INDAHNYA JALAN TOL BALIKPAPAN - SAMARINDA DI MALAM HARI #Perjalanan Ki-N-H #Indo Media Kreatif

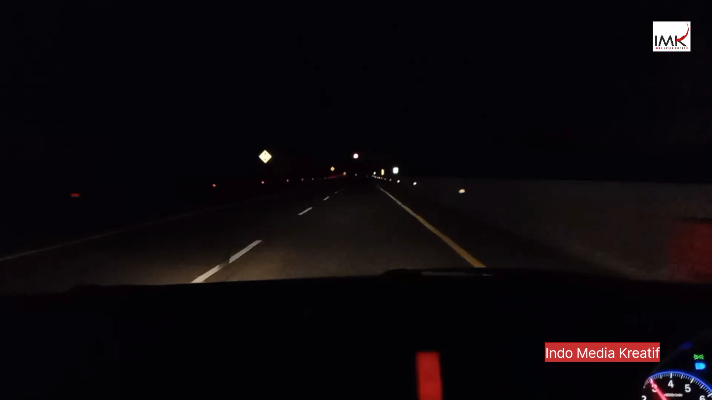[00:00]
Ya, sahabat KNH dimanapun berada, kali ini perjalanan KNH berada di jalan tol balik papan menuju Samarinda, Kalimantan Timur. Waktu menunjukkan jam 00.16 menit, waktu Indonesia bagian tengah,
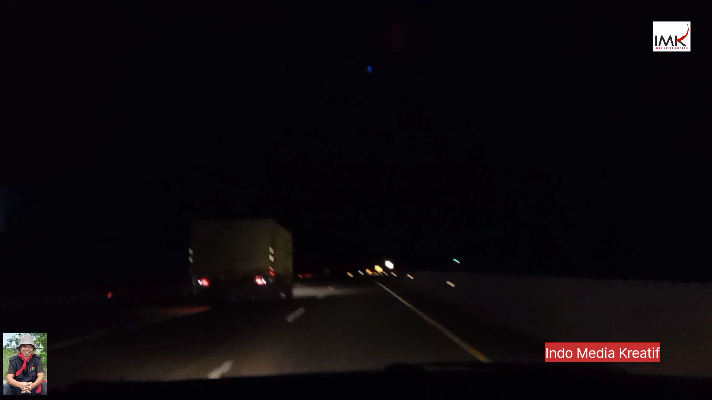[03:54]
Indah sekali, tetap indah. Ini bukan Uka-Uka ya? Nah, mantap. Tidak ada langgu penerangan jalan. Tetapi ada skotet yang di kanan-kiri jalan ini membuat indahnya. Merasa kaya runway pesawat.
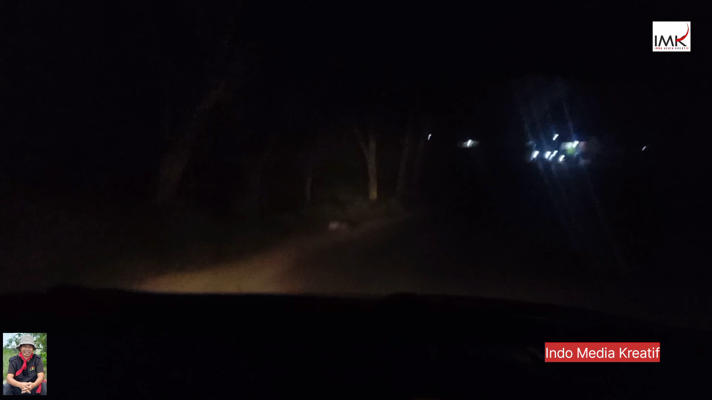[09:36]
jalan tol. Di luar jalan. Di luar jalan tol.